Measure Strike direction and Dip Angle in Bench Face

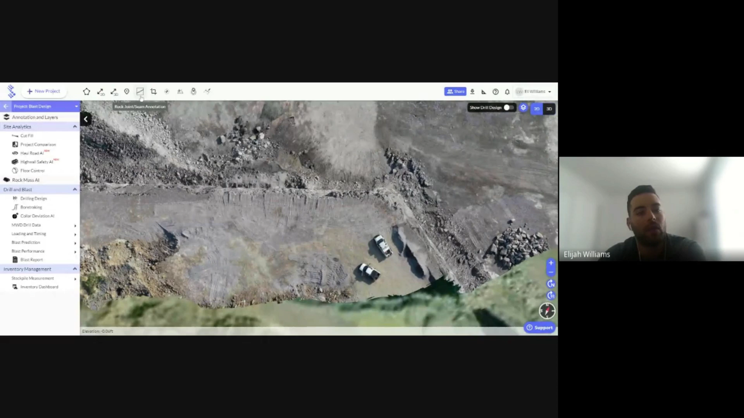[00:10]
This tool can be found in the upper annotations toolbar, where once selected will bring me to a 3D view where I can manually draw and edit a rock joint or seam that I'm looking to highlight. Here I am selecting a certain seam that I want to highlight.
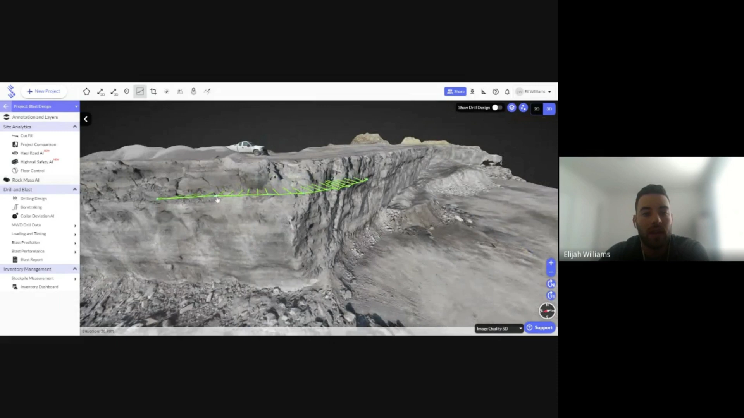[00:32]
And once drawn, I can edit and move, select certain areas of this that I'm looking to highlight. With this drawn, the joint annotation will stick to the surface of the model by finding the closest point on the model along small intervals, which creates sample points. With these sample points, the software will create cross seam lines that are fed to a best fit algorithm. This algorithm gives us the resulting vectors that are seen intruding our face.
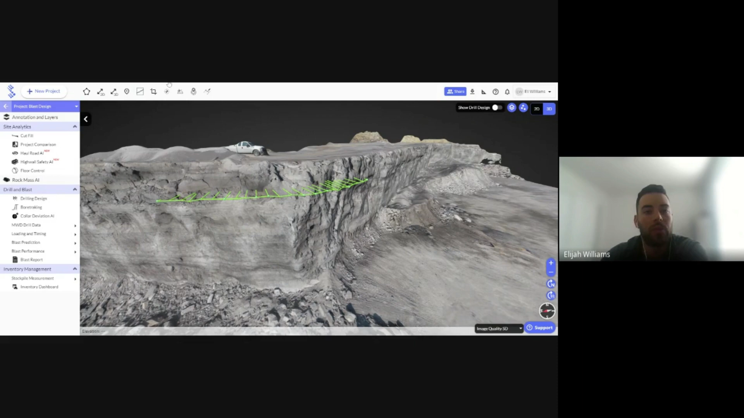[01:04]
Now, if I want to apply this to my drilling and blasting design, I can simply toggle on my drill design. Notice how they are intersecting in certain parts of my face row of holes.